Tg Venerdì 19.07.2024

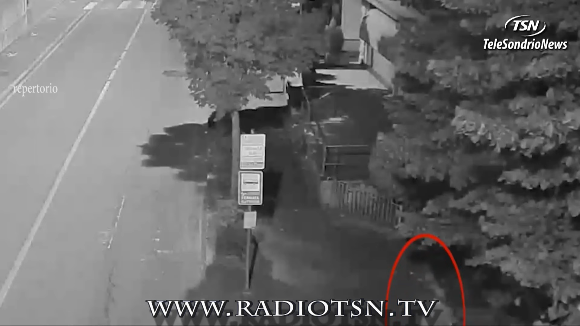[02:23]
personale di un vicino istituto di vigilanza privata. Purtroppo però all'istituto non fa in tempo ad arrivare. Lo straniero riesce a raggiungerla e dopo averla bloccata fisicamente dapprima tenta di slacciarle i pantaloni e poi la scaraventa al suolo baciandola con forza tale da lesionarle il labbro.
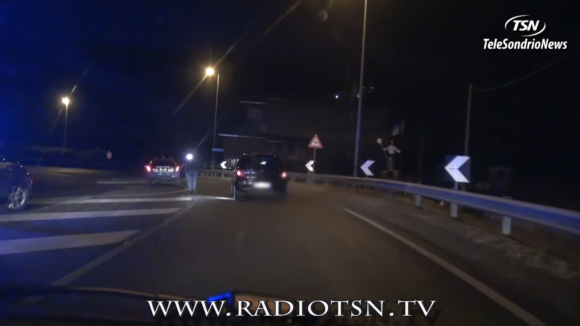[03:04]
Grazie alle ben coordinate e ininterrotte ricerche all'altezza della rampa di raccordo della superstrada, nel pieno della notte il 24enne è stato individuato, riconosciuto e fermato.